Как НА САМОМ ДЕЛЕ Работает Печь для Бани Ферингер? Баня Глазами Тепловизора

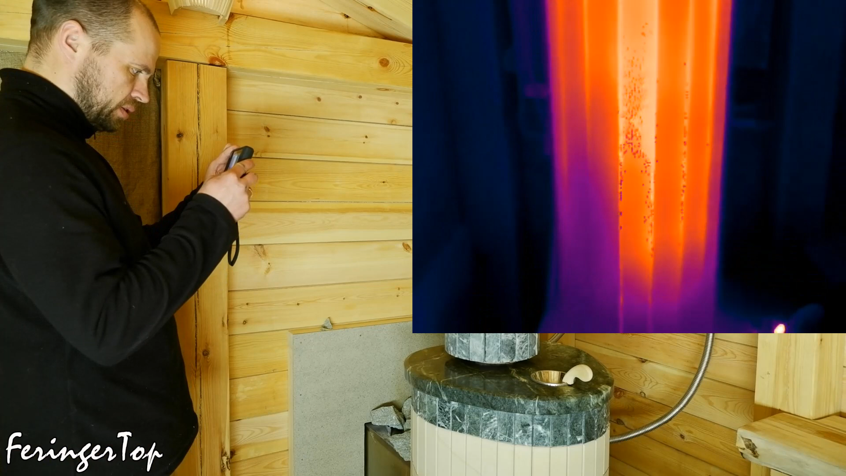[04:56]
Облицовка стартового дымохода уже больше 100 градусов нагрелась.
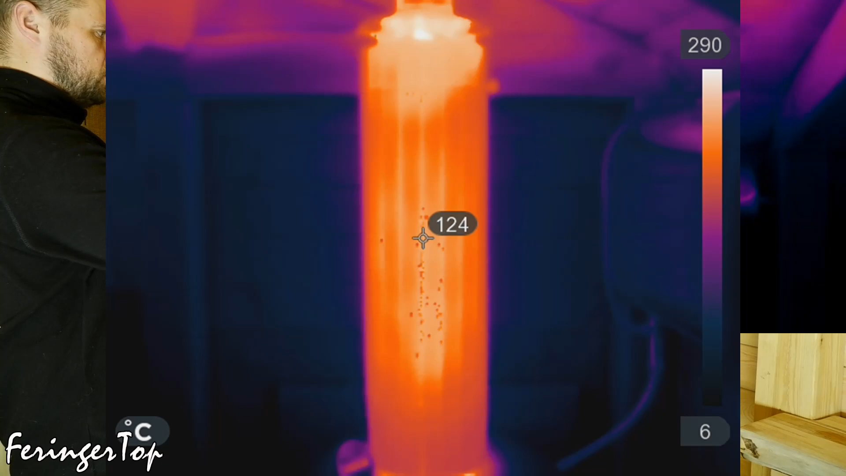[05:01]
On screen: spot 124°C, scale top 290°C, scale bottom 6°C
Очень горячая, я даже тропируюсь, как она по нить начинает.
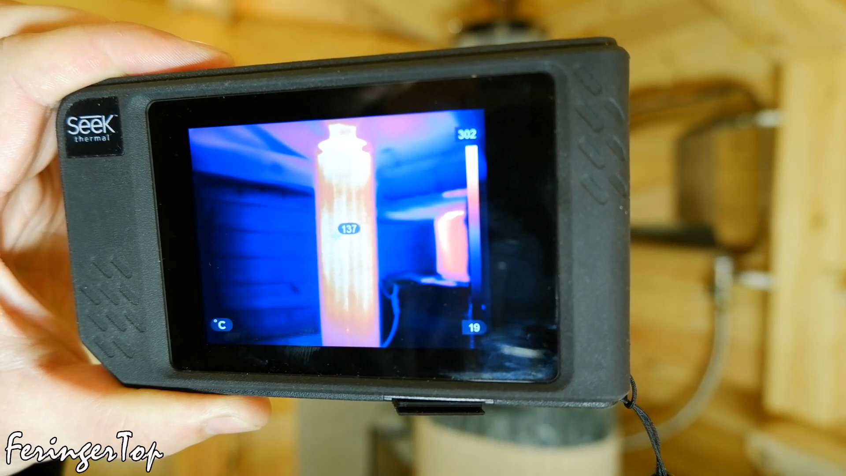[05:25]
On screen: spot 137°C, scale top 302°C, scale bottom 19°C
Печь 30 градусов. Уже лучше, но еще мало. Экономайзер.
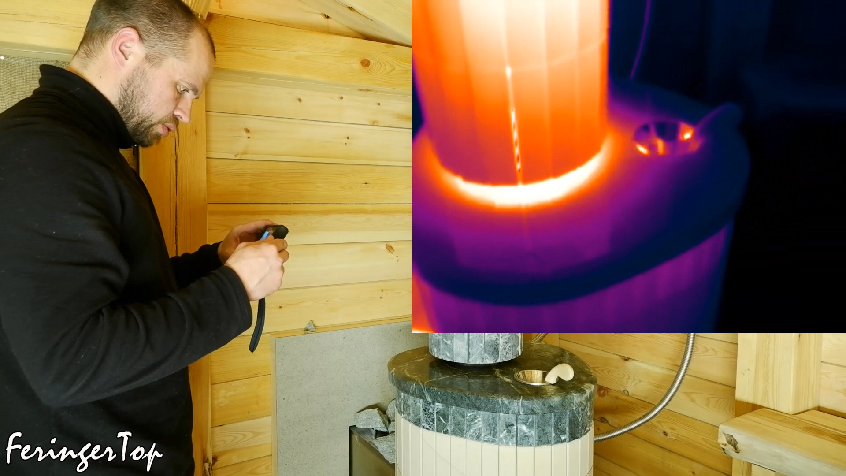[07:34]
Крышка уже 70-80 градусов. Дымоход также 160. Крышка уже 70-80 градусов.
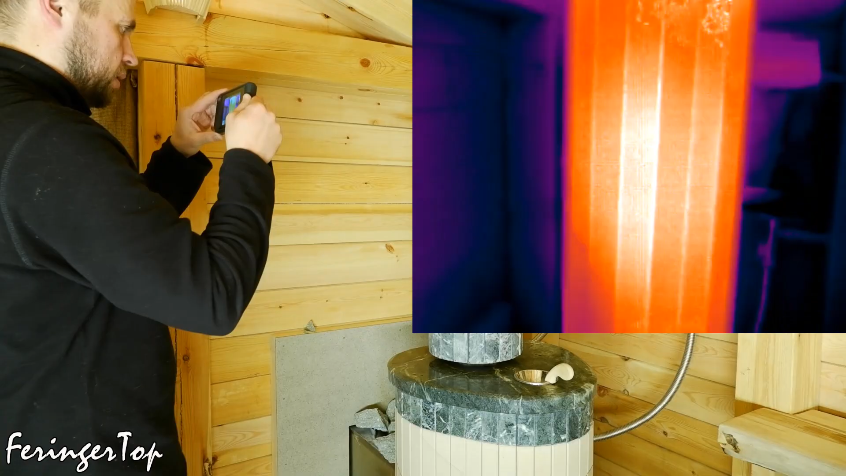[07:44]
Камни 130-140 градусов.
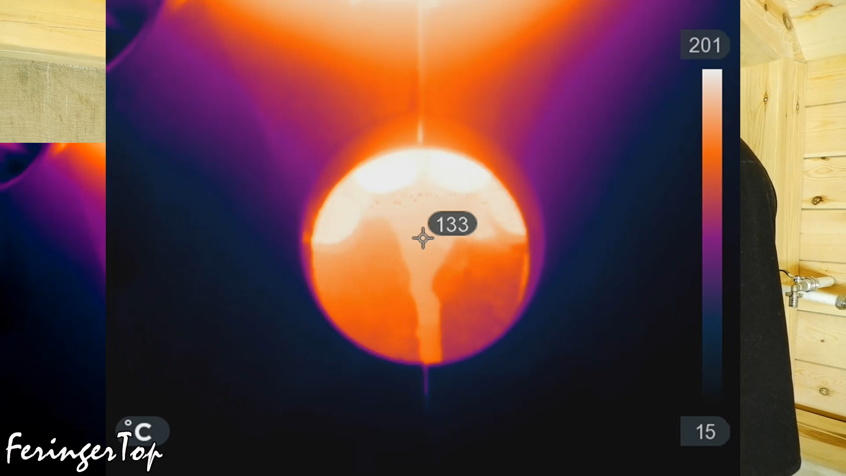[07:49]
On screen: spot 133°C, scale top 201°C, scale bottom 15°C
Сама баня еще не прогрета до того состояния, которое нам нужно.
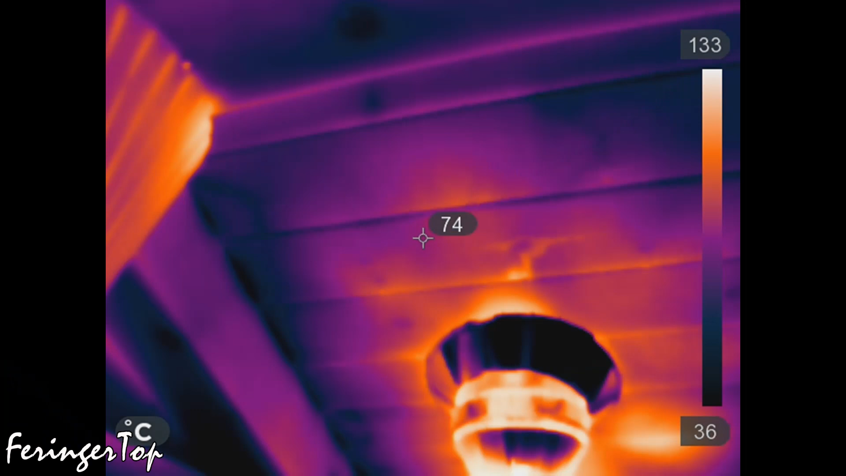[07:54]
On screen: spot 74°C, scale top 133°C, scale bottom 36°C
Но, конечно, уже тепло. Кстати, проверил с помощью тепловизора разницу в нагреве стенки,
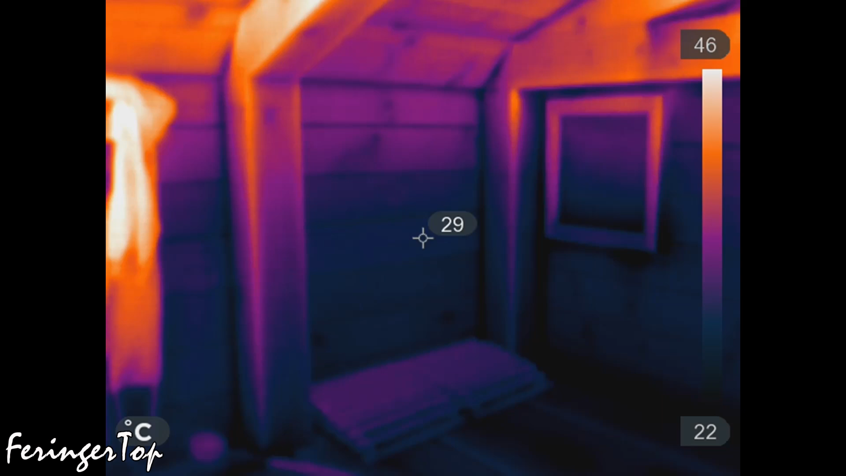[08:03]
граничащей с песчаной засыпкой и граничащей с еще одной доской предбанника. Разницы нет.
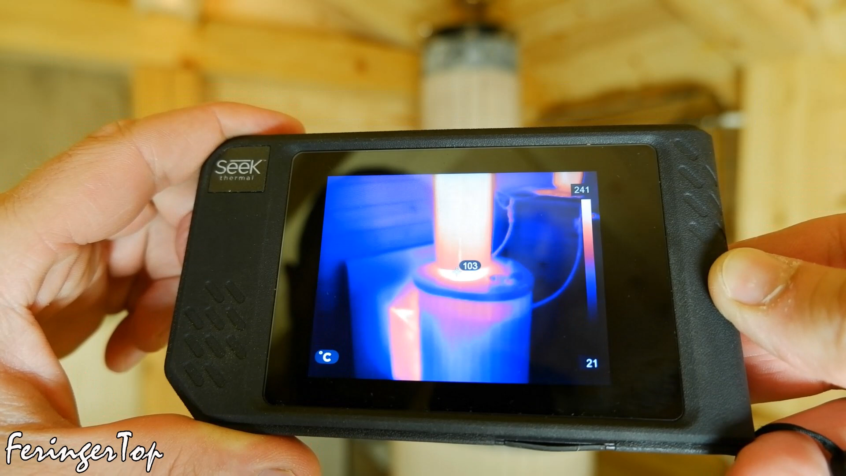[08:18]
On screen: spot 103°C, scale top 241°C, scale bottom 21°C
Экономайзер 160 градусов. В каменке 160 градусов.
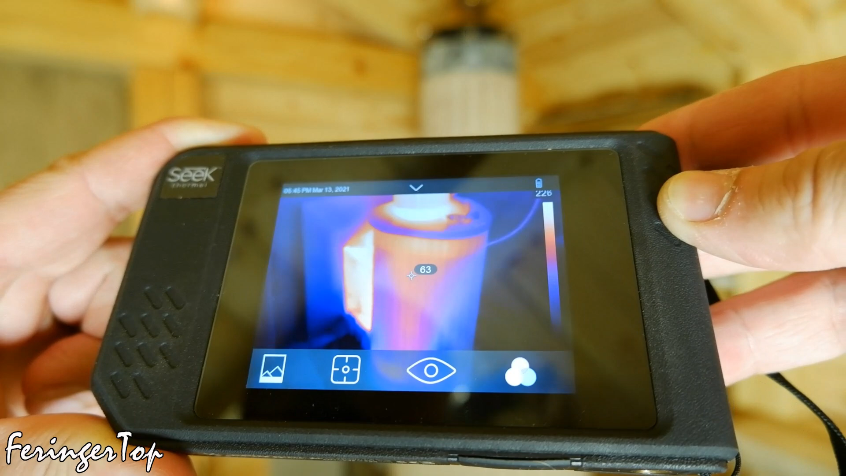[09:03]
Экономайзер те же 160 градусов. Камни 180 градусов.
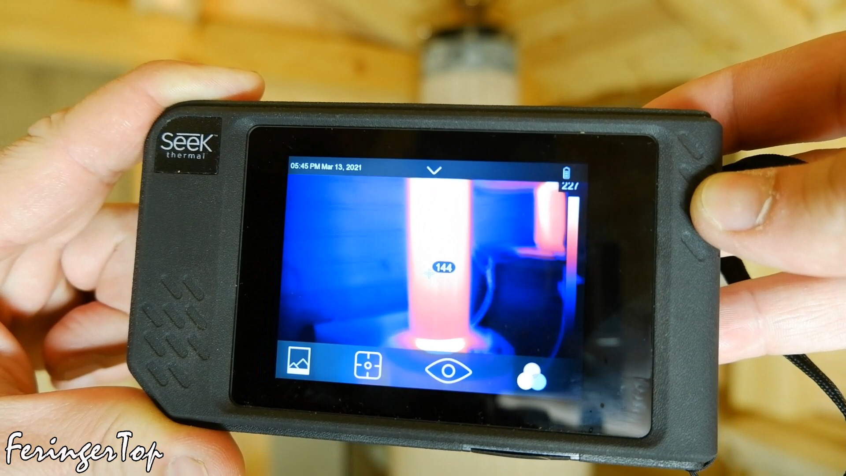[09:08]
С помощью тепловизора заметил интересную особенность облицовки. Змеевик прогревается быстрее, чем окаменелое дерево.